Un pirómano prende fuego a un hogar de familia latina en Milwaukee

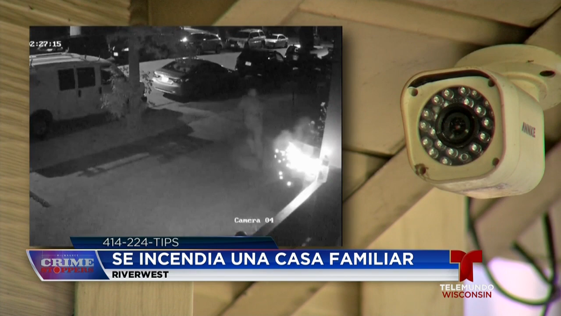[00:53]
alejándose mientras rápidamente aparecen las llamas.
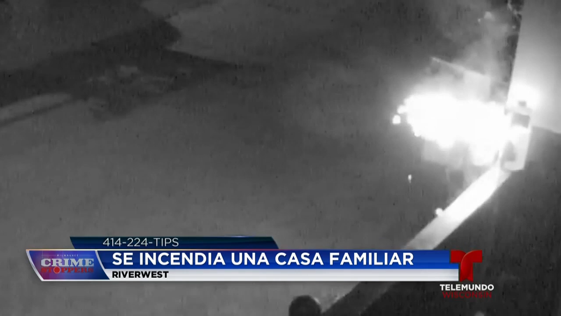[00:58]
Adentro, Jessie Borges dice que fue un momento alarmante cuando la familia se despertó con un sonido fuerte y retumbante.
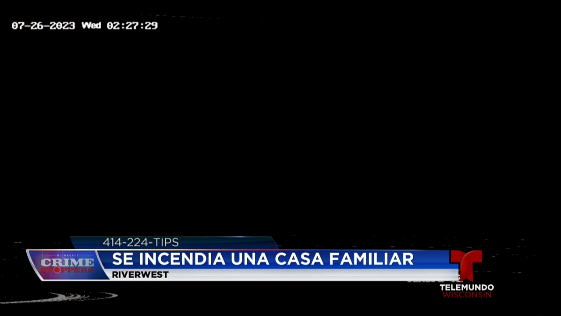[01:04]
Su Pedro la raba, su madre gritaba, y ella sabía que tenían que actuar rápido. La familia corrió a la cocina llenando ollas de agua y lanzándolas desesperadamente a las llamas,